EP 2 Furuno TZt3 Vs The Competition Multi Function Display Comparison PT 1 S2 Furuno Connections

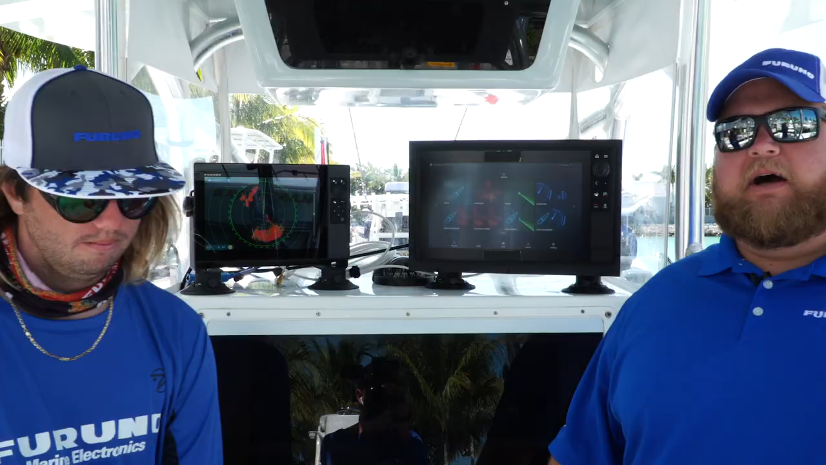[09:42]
On System C, in order to get into different display modes, I have two different options.
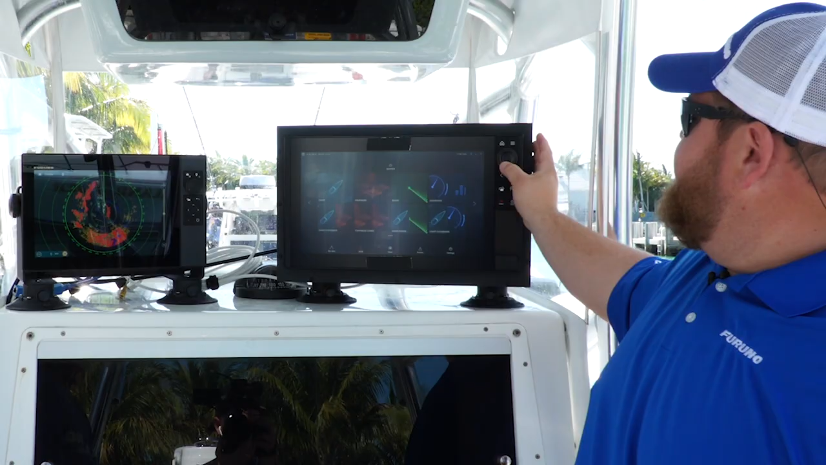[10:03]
The other way would be to use their hybrid touch system.
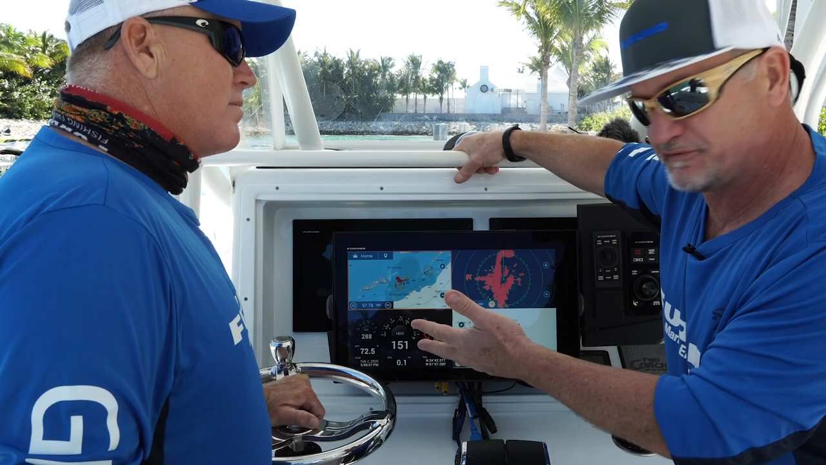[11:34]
Right now, I have the full screen configured, so if I double tap on any one of these four modes, it will automatically go to full screen.
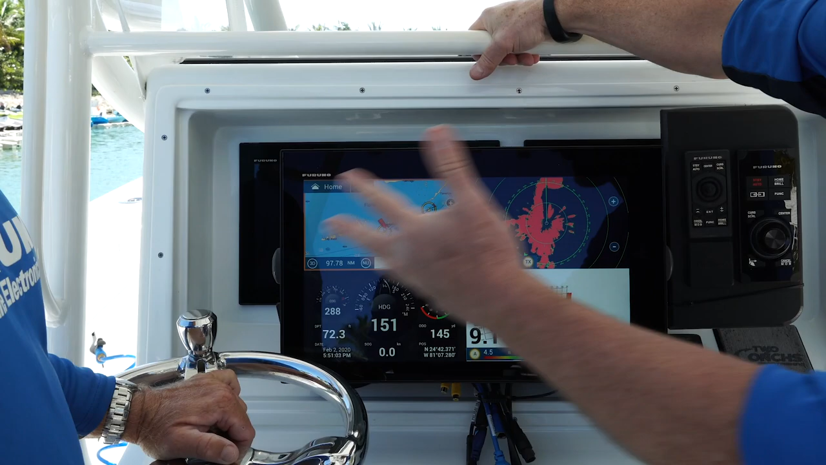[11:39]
Let's try it just on the chart plotter. So I touch it right here.
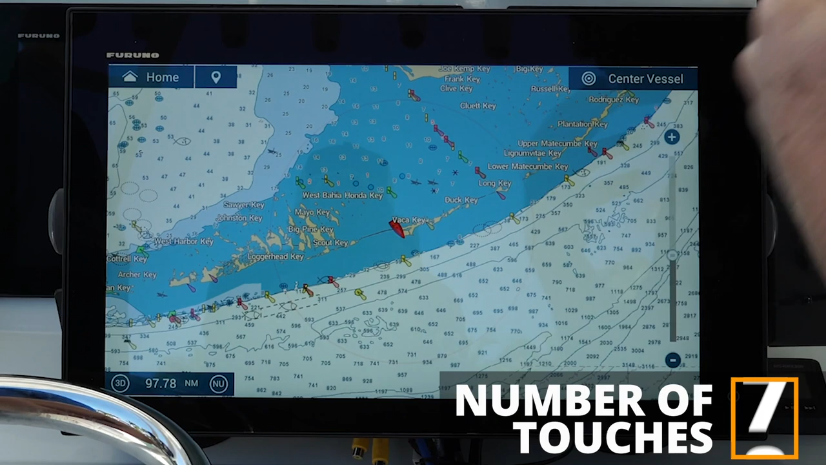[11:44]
Boom, I go to a full screen. If I go again, I can bring it back.
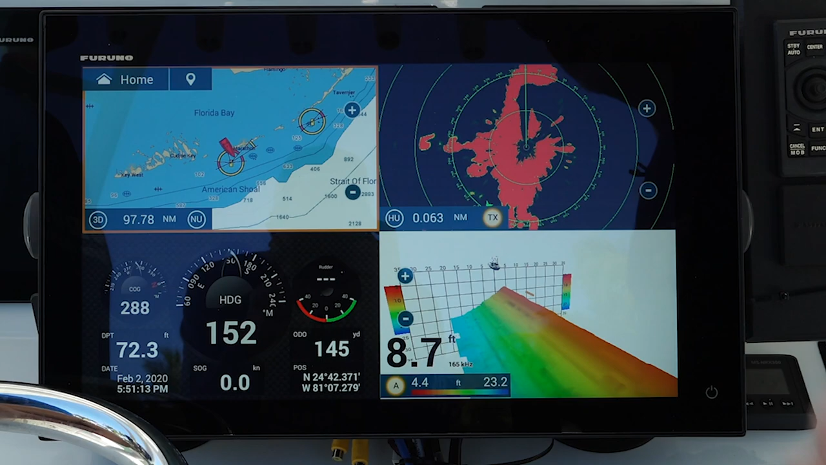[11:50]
It's just that simple on either any one of these pages or any one of these settings.
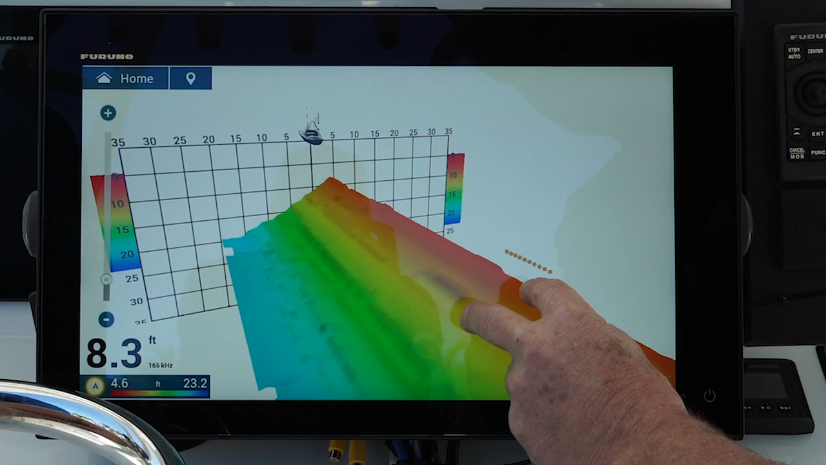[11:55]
On screen: depth 8.3 ft
Boom, touch it, bring it back, and go back and forth.
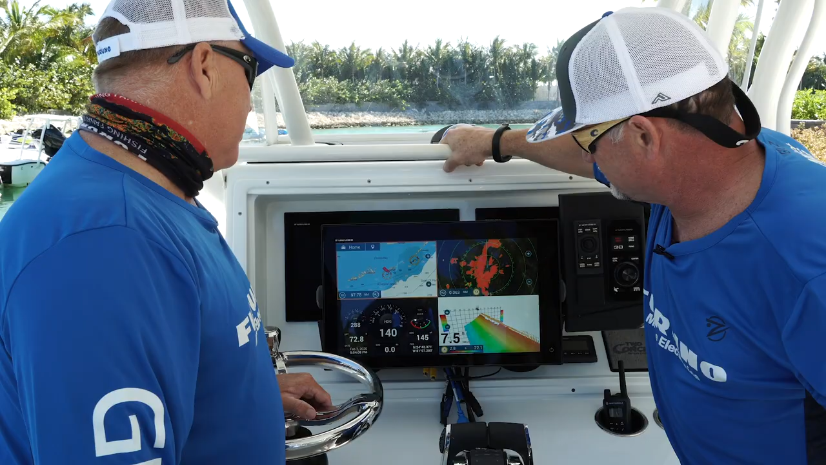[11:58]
So Eric, I love that double tap feature.
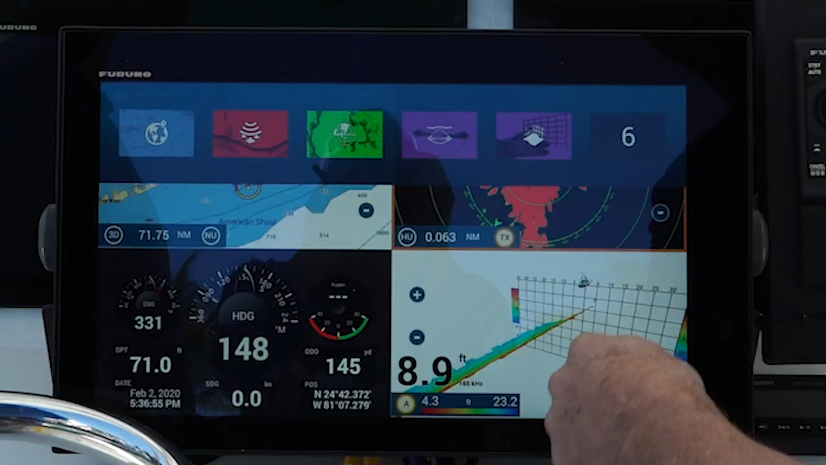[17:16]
You just push on, you know, push and hold on the button that you want to change when you have the screen that you want and boom, you can assign that as a hot page.
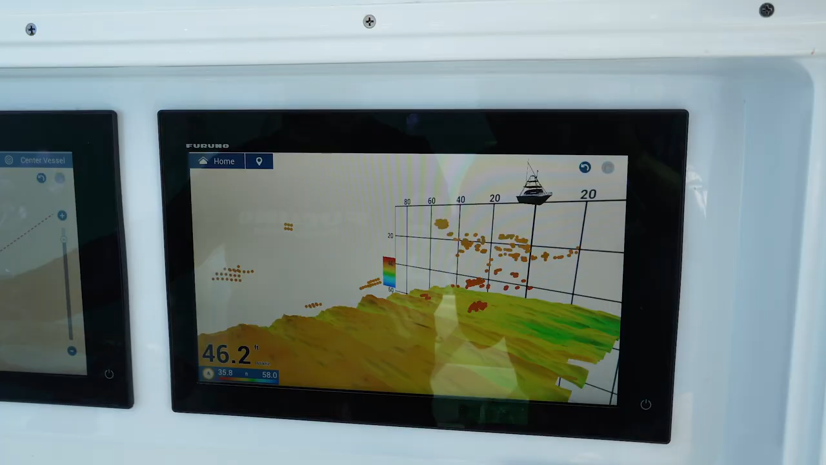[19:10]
I got my, uh, my 3KW, you know, straight underneath the boat.
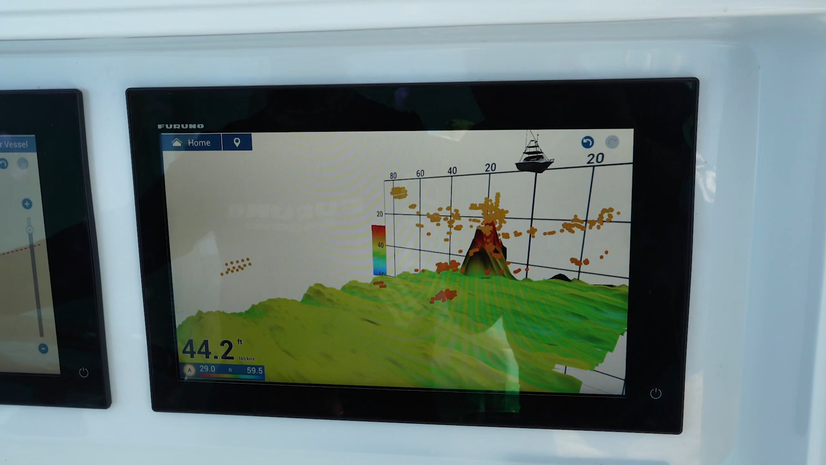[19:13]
On screen: depth 44.2 ft
I can see the, the yellow tails balled up over here, there.
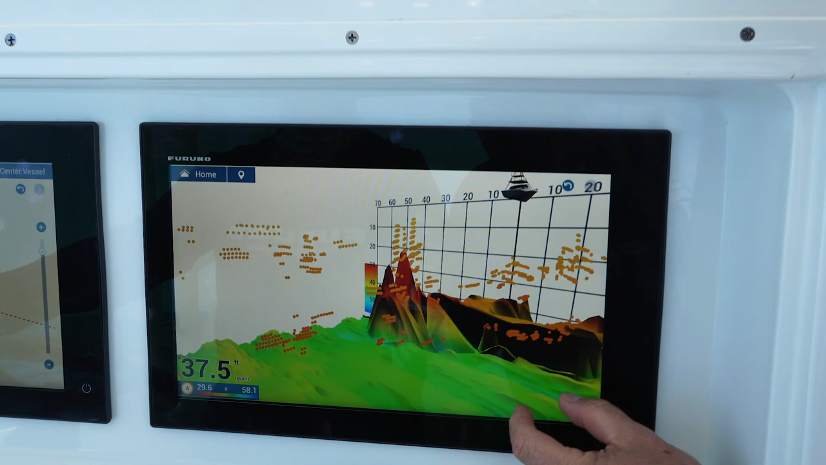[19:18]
I can put that in that page with the GPS, uh, at the same thing. So I got my bottom machine there, my GPS on the other, but, and, and then I want, then when I want to switch to offshore,